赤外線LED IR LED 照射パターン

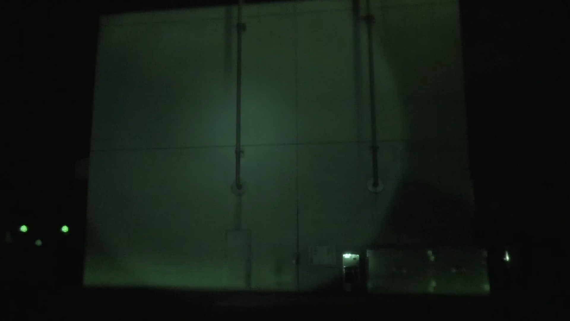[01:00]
これ今最大ぐらいですか。ならまた今度は逆回転で、これ一番ワイドな状況です。ではまたスポットに戻します。お願いします。ヘッド部をこう締めることでワイドからスポットに焦点調整ができます。